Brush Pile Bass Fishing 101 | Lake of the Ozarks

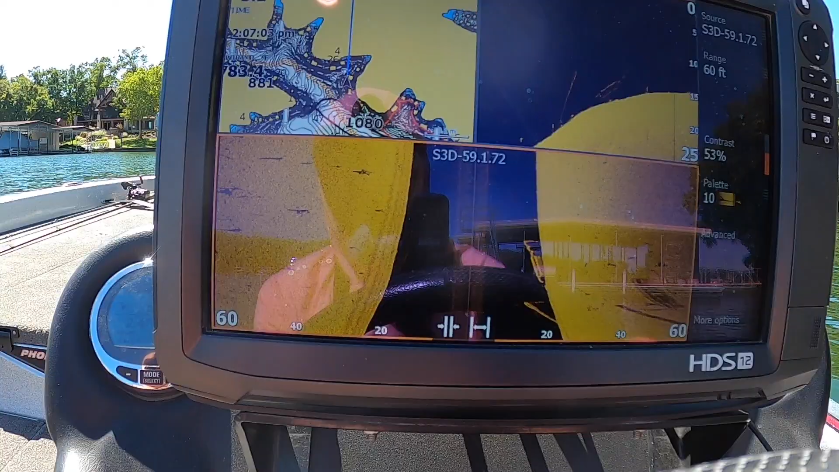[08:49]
all right now as far as looking for brush we're looking out both ways
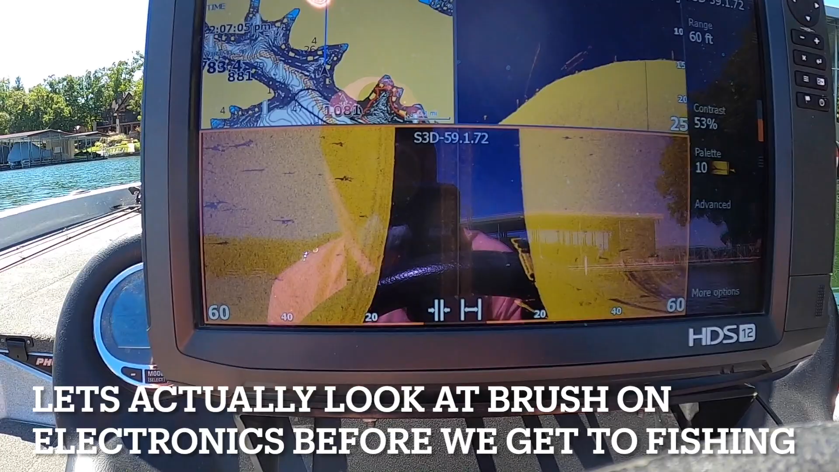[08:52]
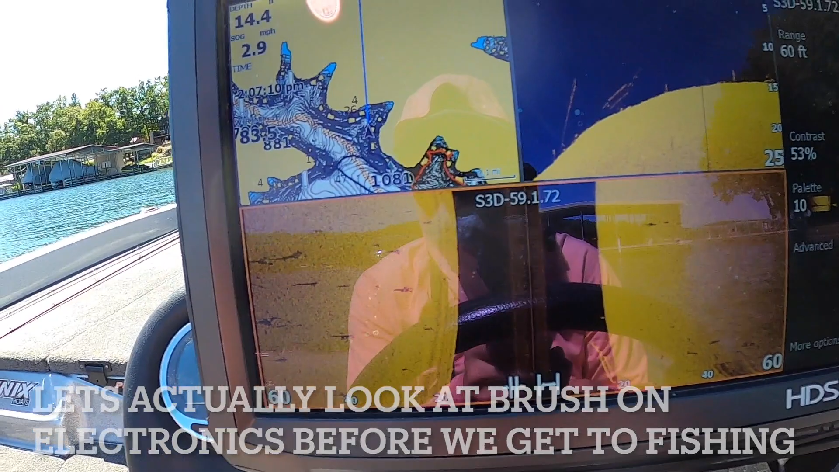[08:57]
so here's some piles out here all these are little brush
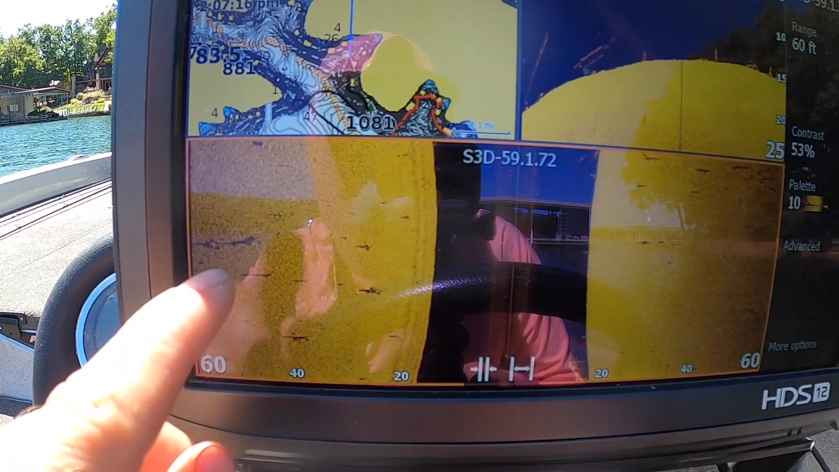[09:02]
piles we just drove over one right here
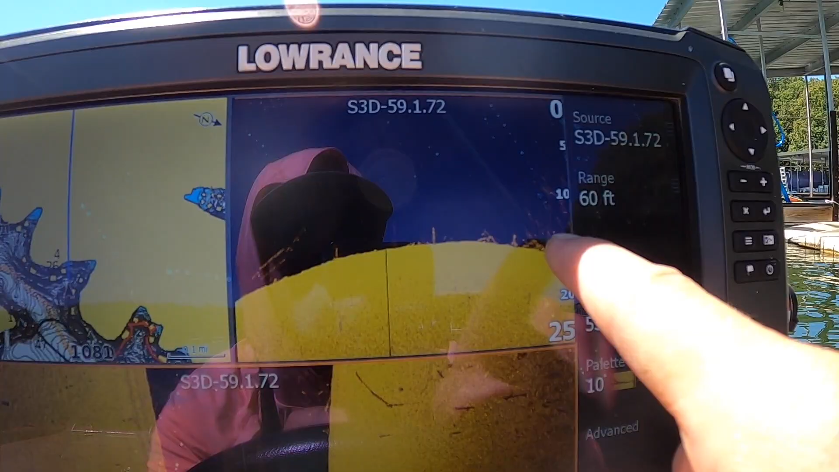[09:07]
on down imaging so this pile particular one is going to be just right out
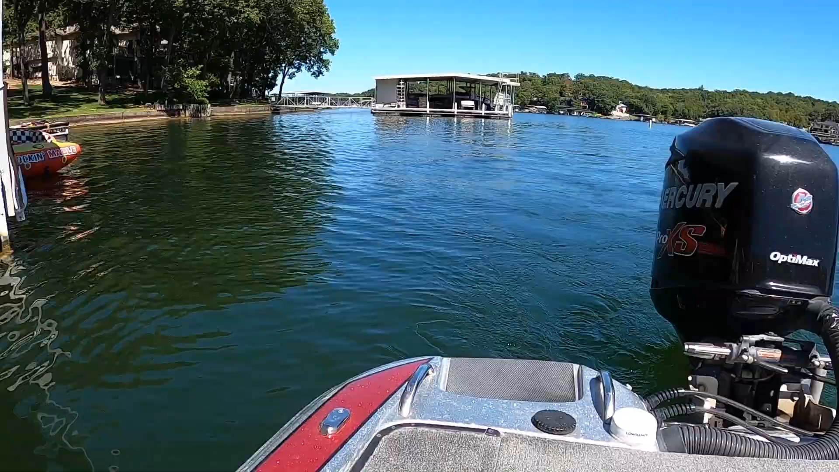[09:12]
here kind of on this dot corner uh looks like there's actually all in front of this dock if you look on our down imaging there you can see it on side imaging you can see
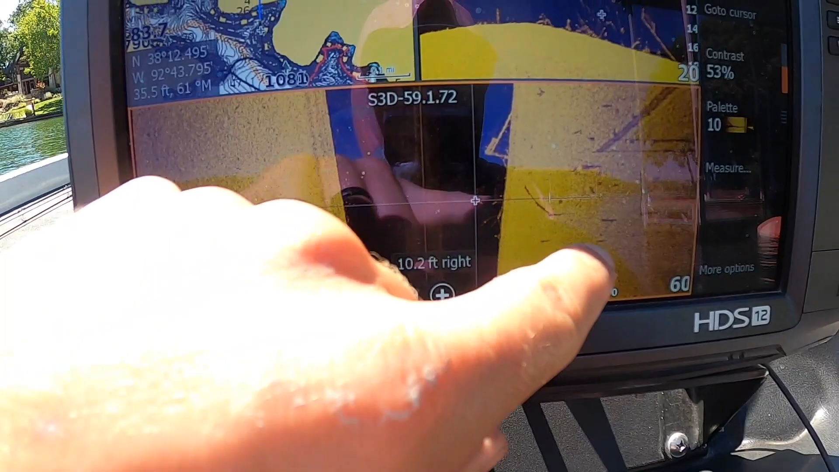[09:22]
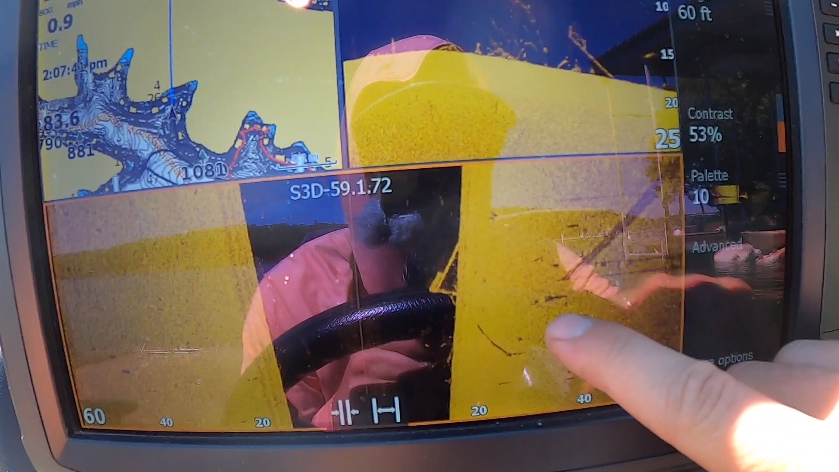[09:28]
oh some little spots here look a little suspicious on your side imaging your brush
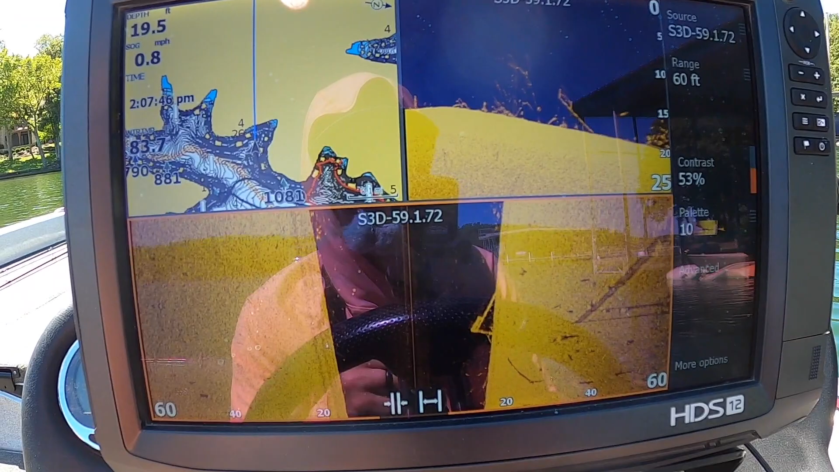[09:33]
On screen: depth 19.5 ft, speed 0.8 mph
is going to look like a little fuzz ball is almost the best way i can describe it
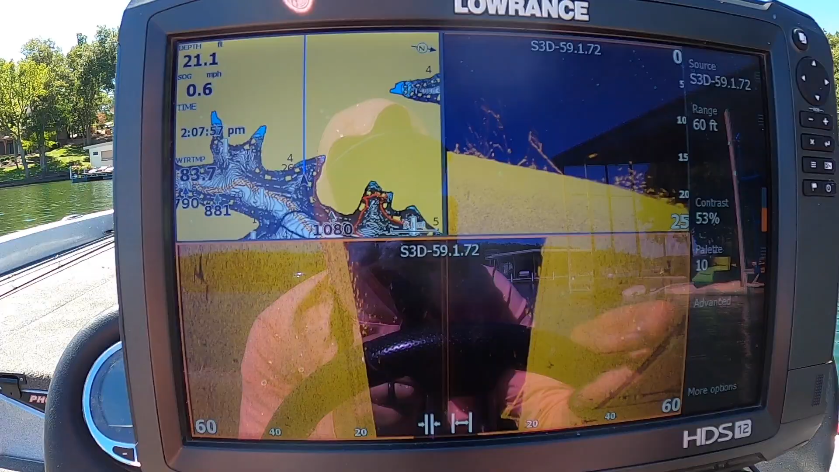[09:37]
On screen: depth 21.1 ft, speed 0.6 mph
you're going to lose like a little bit of the definition the ones i showed um further down those
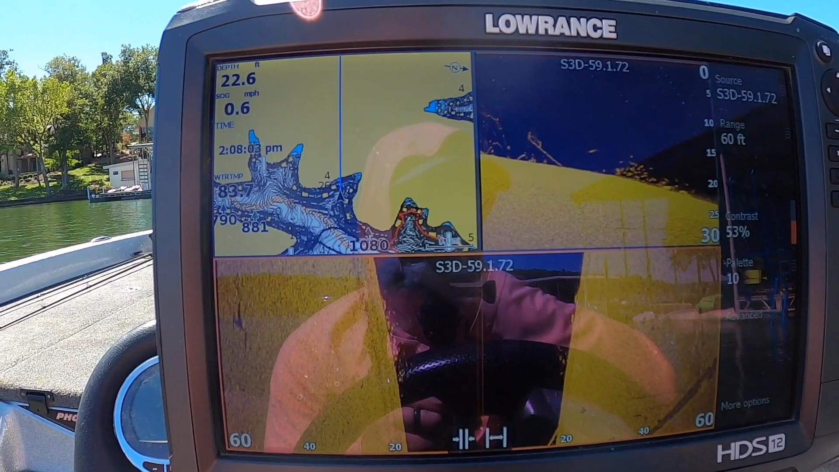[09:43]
On screen: depth 22.6 ft, speed 0.6 mph
look like harder pieces like they'd probably been there for quite some time but if you get something that's like a smaller stick that's like uh got smaller branches it just looks
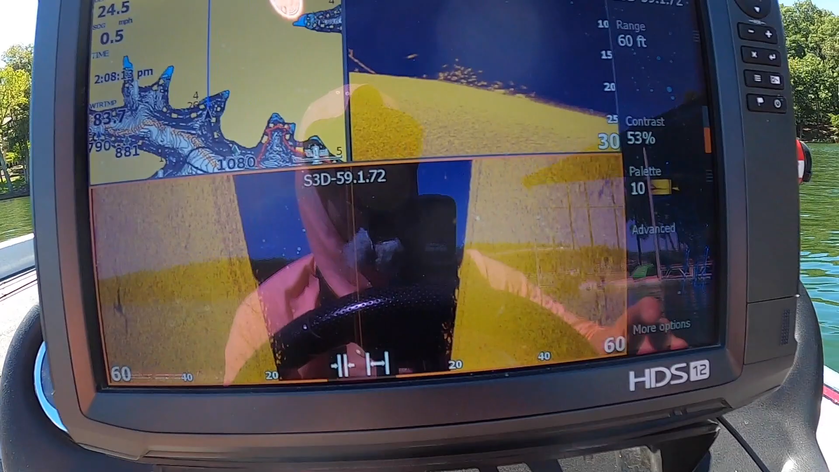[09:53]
fuzzy the best way i can describe it so this is how i'm primarily like looking
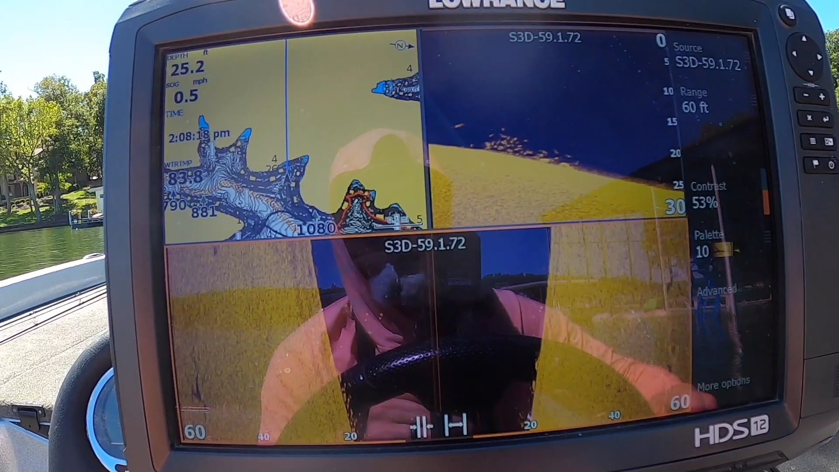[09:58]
for spots with new brush if i don't have it marked but sometimes to be honest with you a lot of times i pull up to a spot